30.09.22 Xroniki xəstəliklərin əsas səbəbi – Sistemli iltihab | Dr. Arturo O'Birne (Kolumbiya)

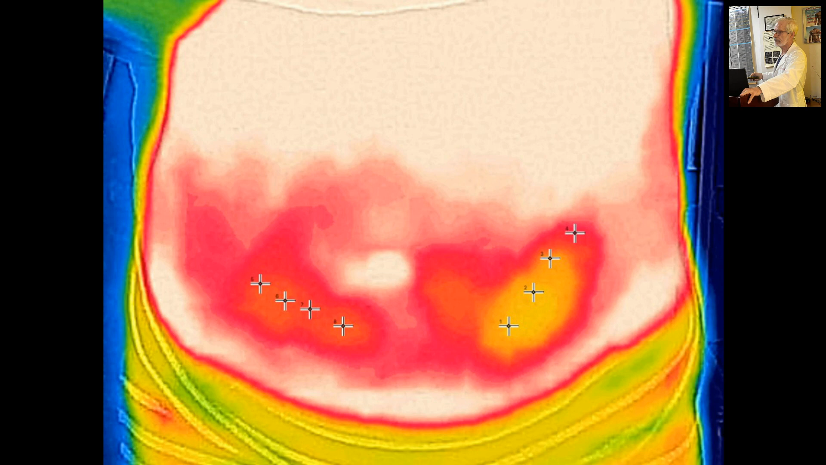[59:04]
bu şəkil xüsusi bir maşındır. O, infraqırmızı şəkillər çəkir. Biz burada görə bilərik ki, bu xanımda baxsağın dalaq hissəsində böyük bir problem var.